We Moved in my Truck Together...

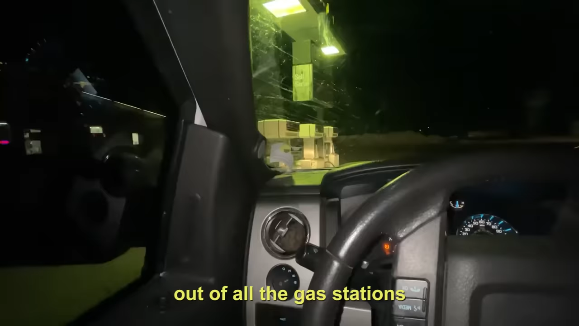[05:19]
Out of all the gas stations, this is the one you finally pull off to? I don't even know, dude. Is this even gas?